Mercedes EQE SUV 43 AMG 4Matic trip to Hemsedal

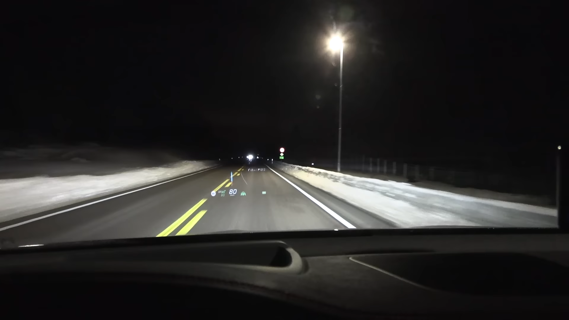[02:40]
I'm not sure if they will be able to catch on the camera. Yeah, I think there is an 80 zone, and I cruise at 80 on the speedometer.